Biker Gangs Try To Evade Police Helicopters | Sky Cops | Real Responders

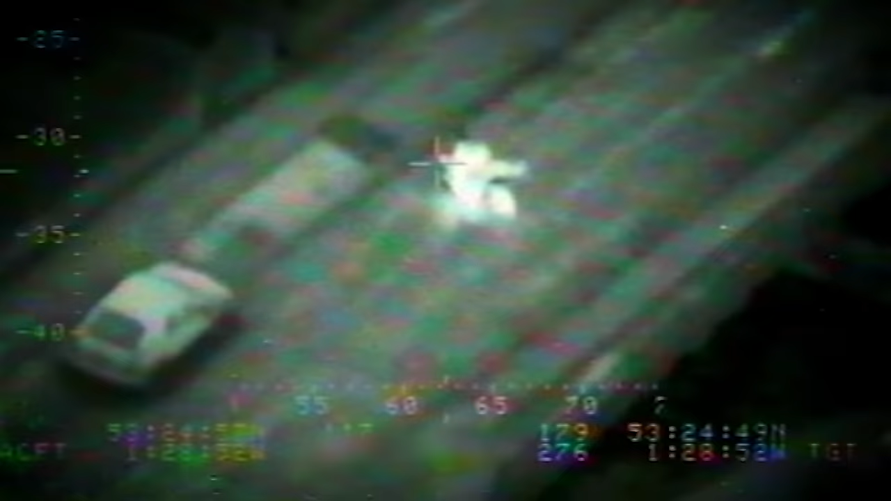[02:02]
no insurance, not wearing the correct headgear, etc.
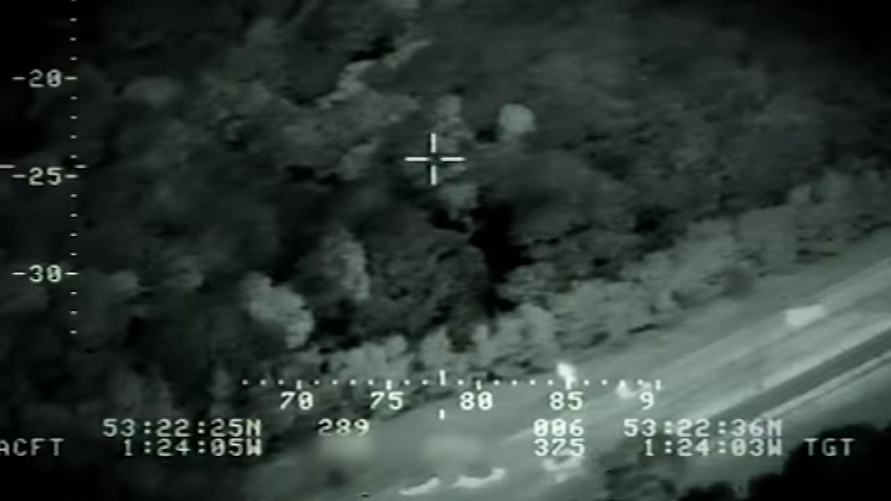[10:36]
Roger, I'm coming up. I'm sure you can see we're coming up towards end of the block of the partway.
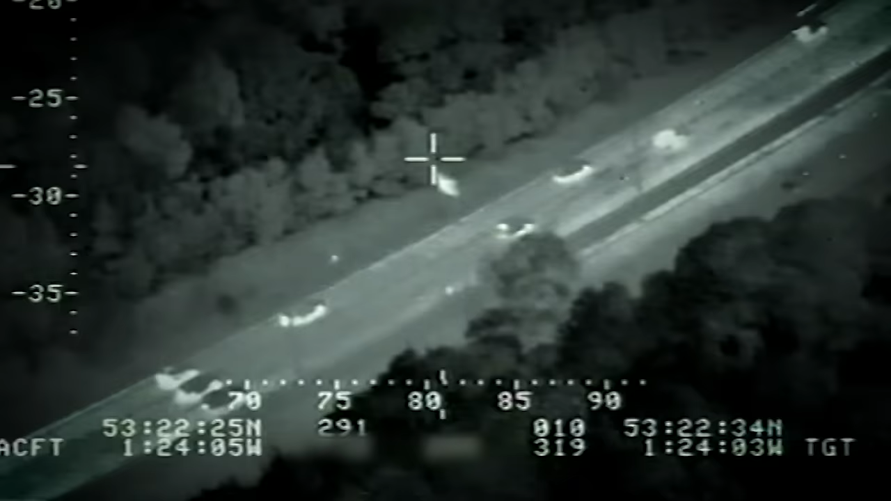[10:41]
Can I get in there? Yeah, Roger. If you want to just make your way towards the edge of the wood, it's a difficult one, this. Needle in a haystack. PC Humphreys likes looking for needles in haystacks.
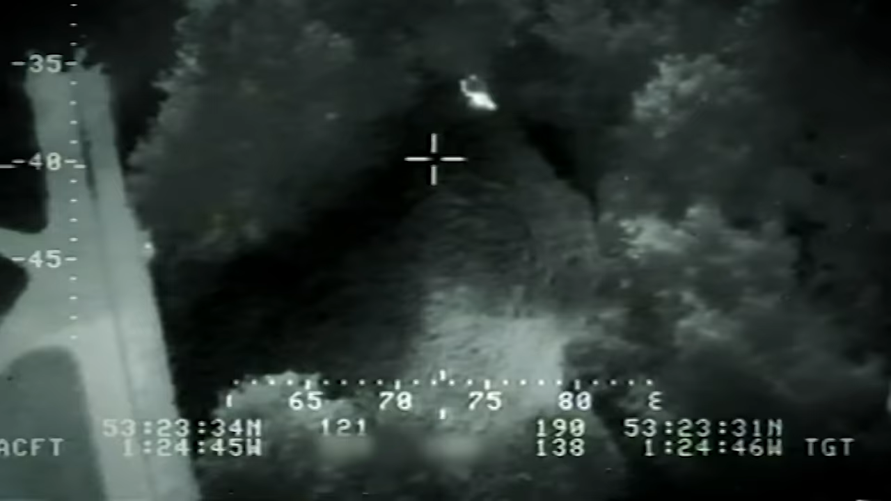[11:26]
Yeah, all officers, he's walked out of the bike.
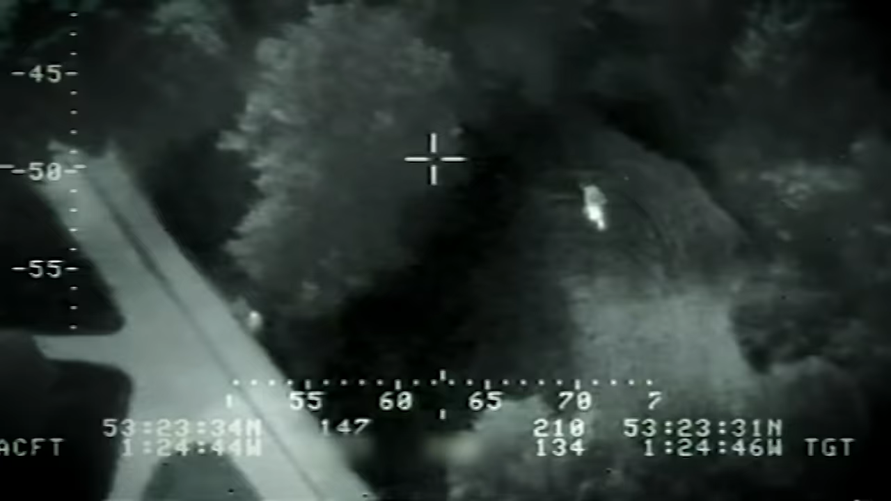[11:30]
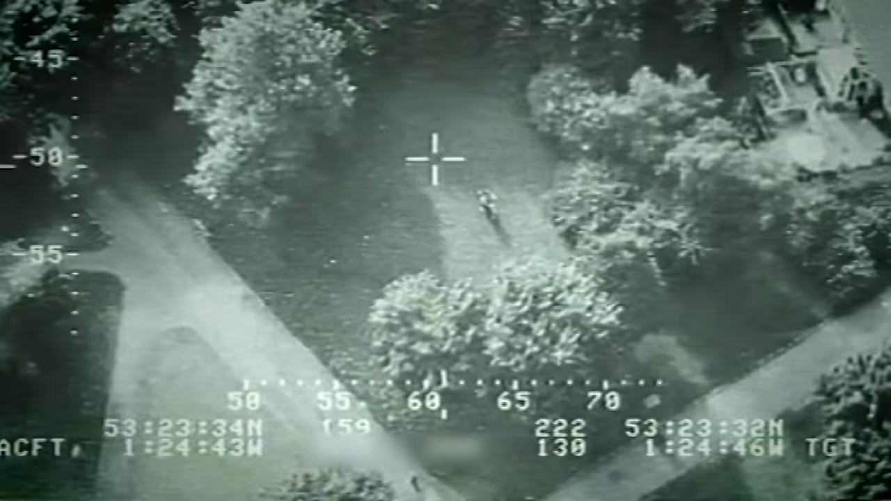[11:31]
Oh, he's gone on the bike? Roger, they are.
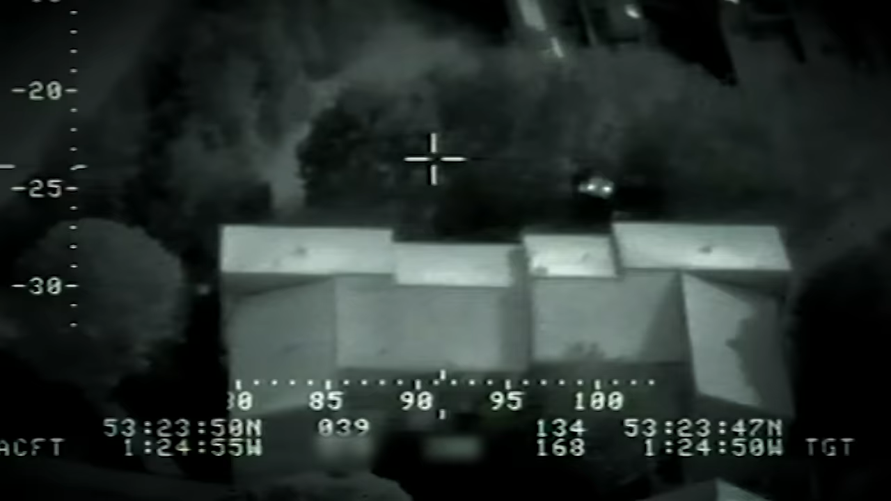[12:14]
He's in some small trees at the bottom of Clipston Road. They're now pushing it. They've run out of fuel. They're on Clipston Road off Greenland Road over.
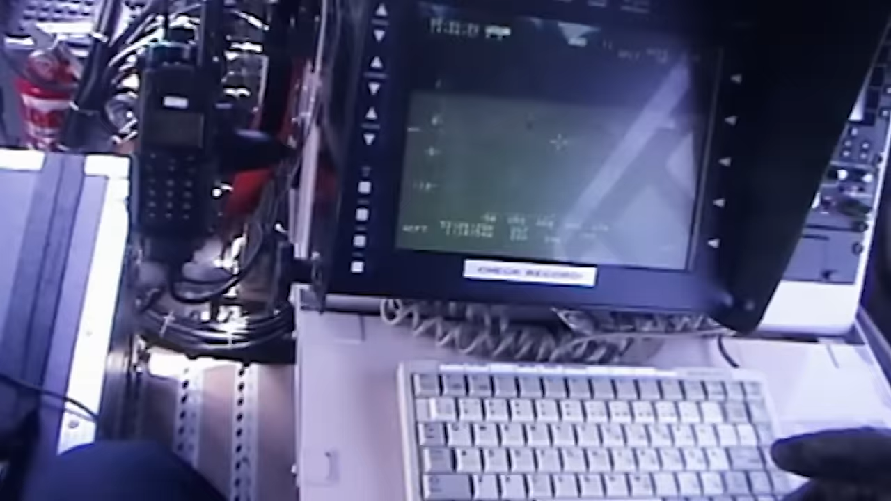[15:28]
Your attention's drawn, you're looking, you can see so much detail.
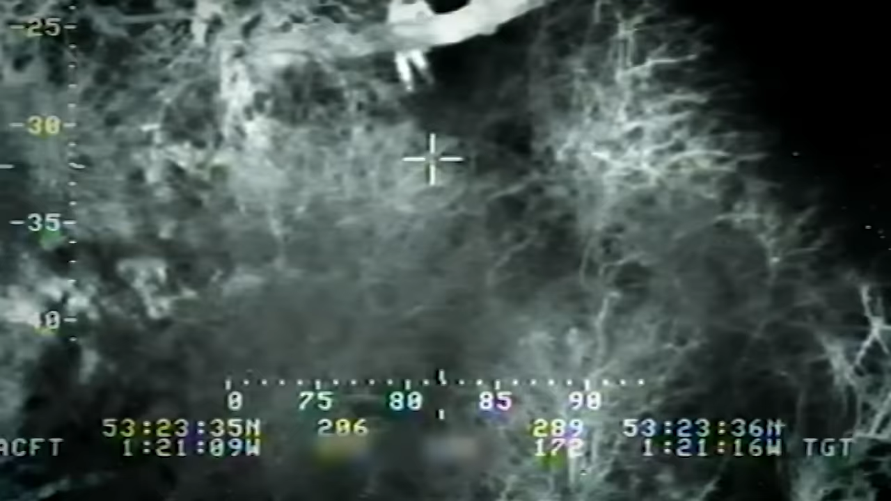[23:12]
We thought at that point that they were actually going to hide underneath the railway bridge, but they didn't.
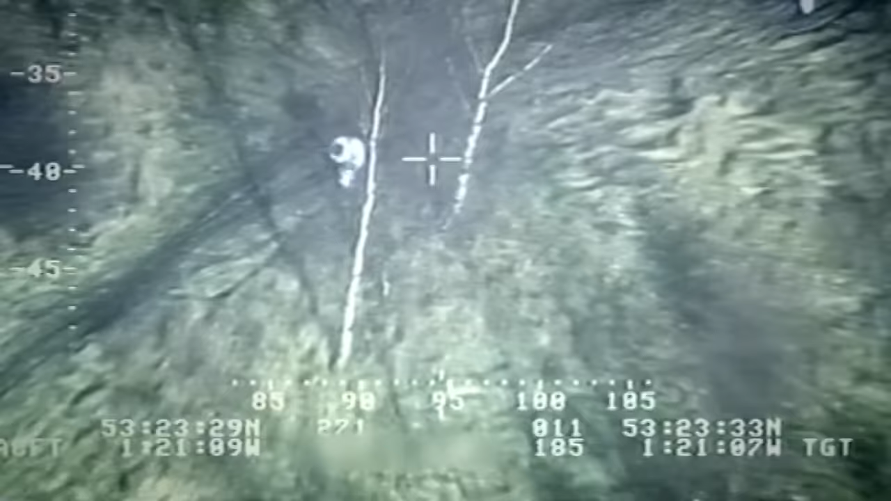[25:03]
Do we have any other officers available to try and corral these, please?
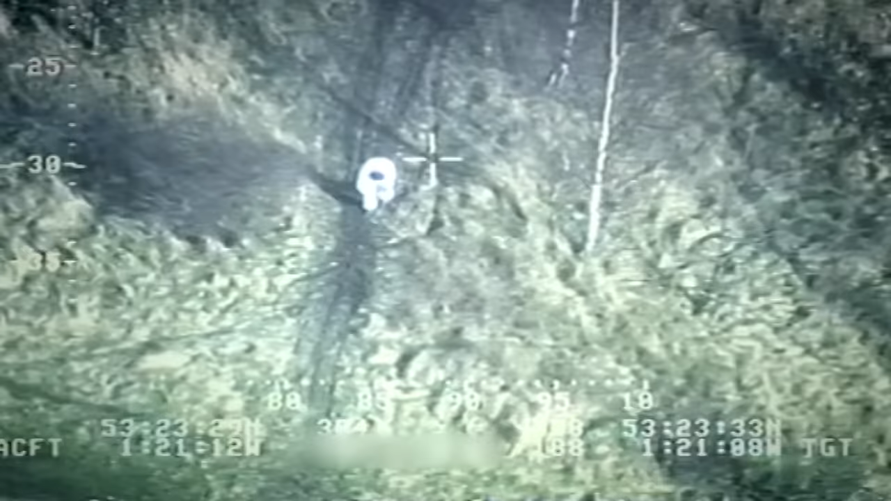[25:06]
Corraling the lads is something else that's easier said than done,
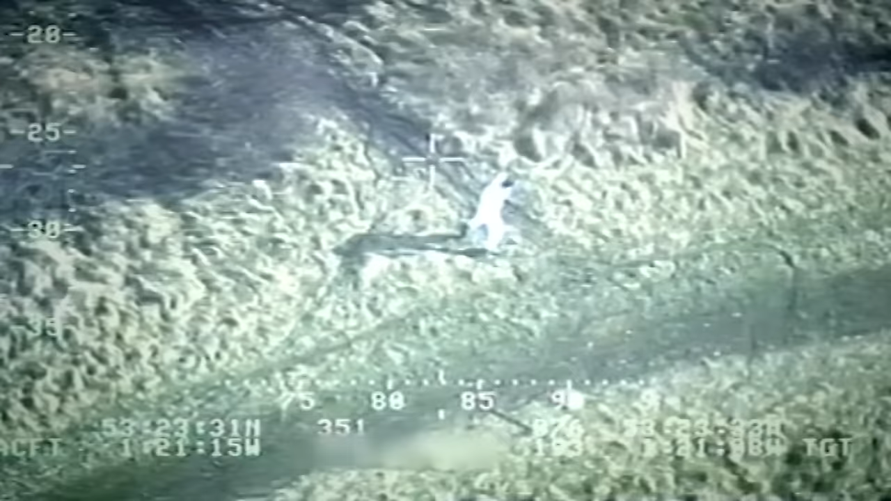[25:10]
but they have now run almost three miles. It was quite some way.
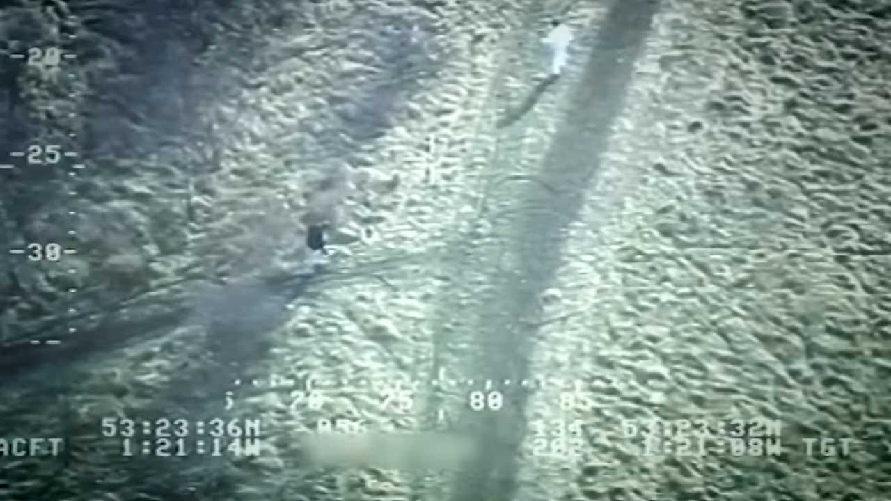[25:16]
They'd run a fair way, so they must have been quite tired.
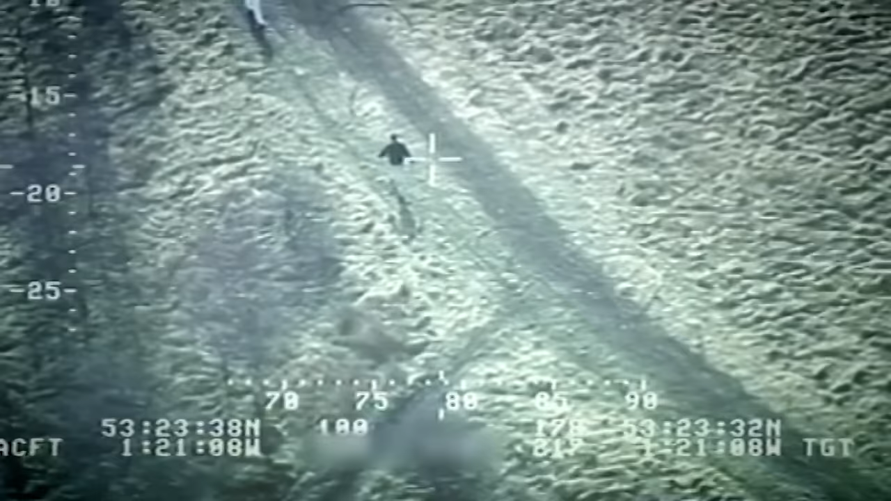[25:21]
So they must have been quite fit, yeah, to have gone the distance that they did.
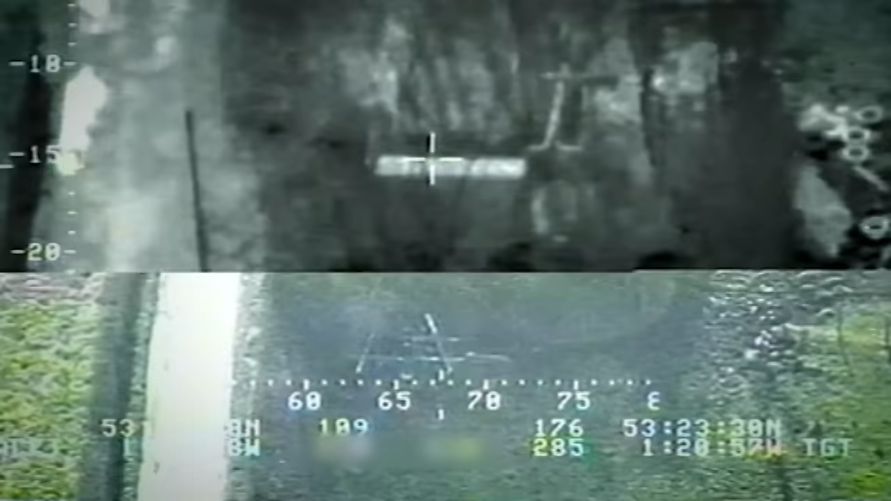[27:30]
Come out of the front. It's back near the white rails. If I'm saying, confirm one, this thing.